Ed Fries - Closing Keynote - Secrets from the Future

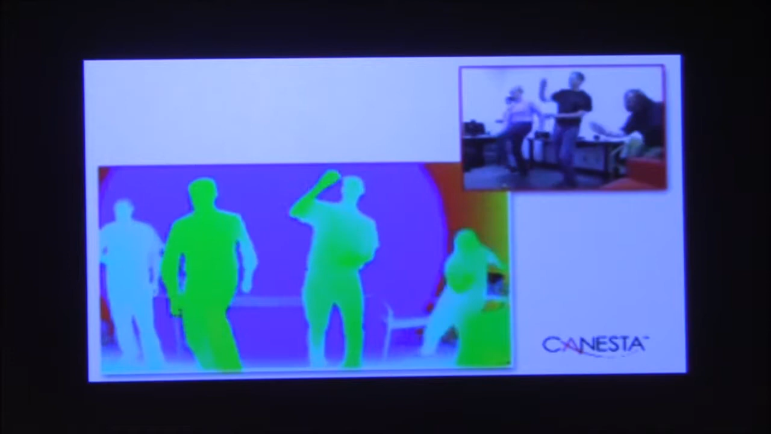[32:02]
In the case of these time-of-flight technologies, you can think of it as sending out a pulse of light.